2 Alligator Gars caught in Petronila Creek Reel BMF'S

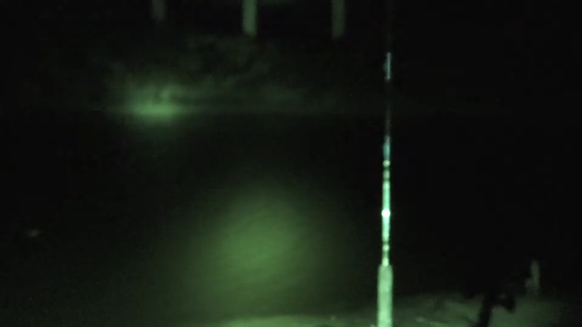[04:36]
Alright, doing a good old night fishing session.
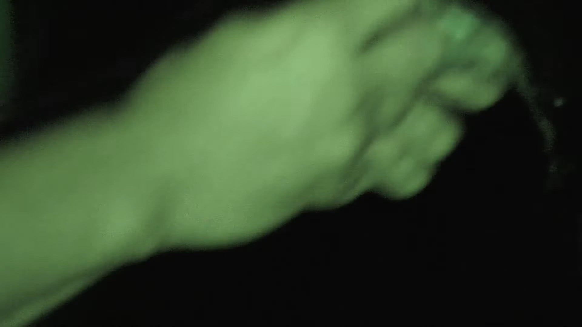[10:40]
See that shit? I could see it from over here. Yeah, on the body, that's why it's not hooking onto the sequoia.
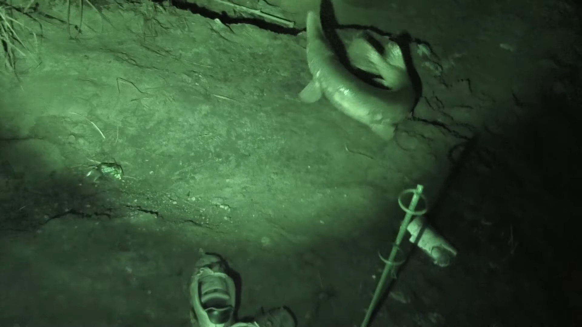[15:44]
Pull it up more. Pull it up more. Oh yeah. You don't want it to go back into the water. Got it good. Oh.
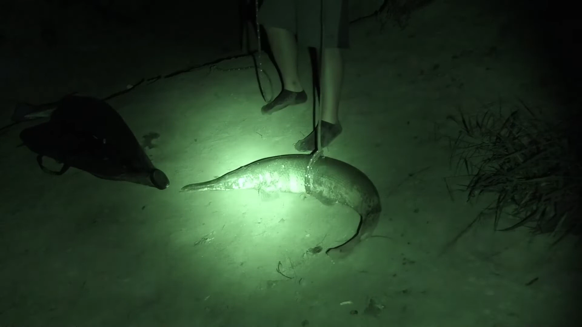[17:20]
Yeah, if it was bigger, I would have released it, but look at that, all that meat on that motherfucker too.
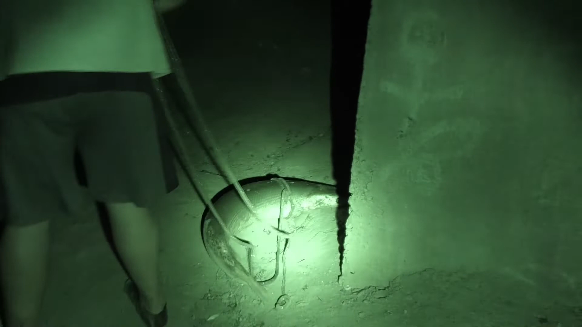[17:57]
I'm just trying to secure it, not let it go in the water. Whew.
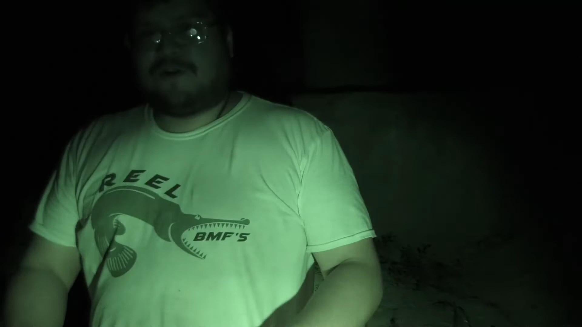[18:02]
That team right there. Hell yeah. You're good, buddy.
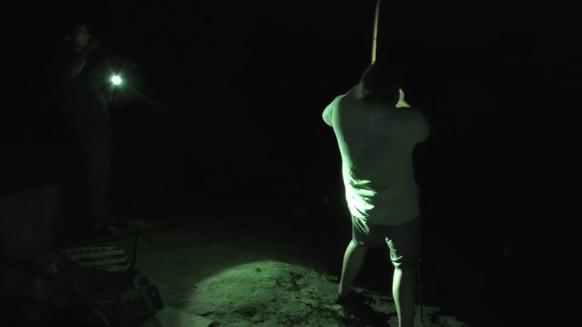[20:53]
Yeah. Got one, baby. We got one.
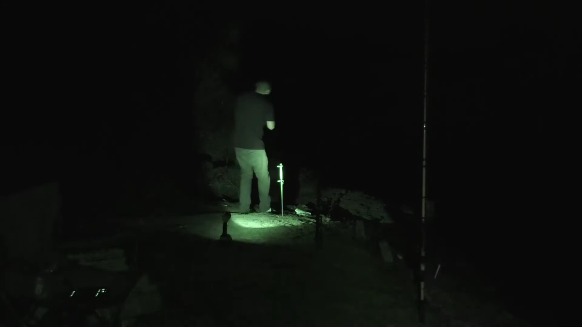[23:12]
It let go? Yeah. Son of a bitch.
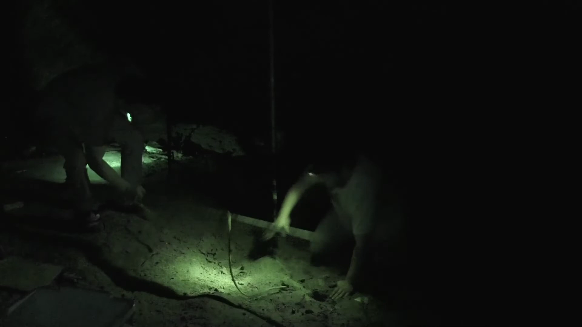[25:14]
No, not that one. Need the other one. Fuck. Sorry, young man. I need the rope.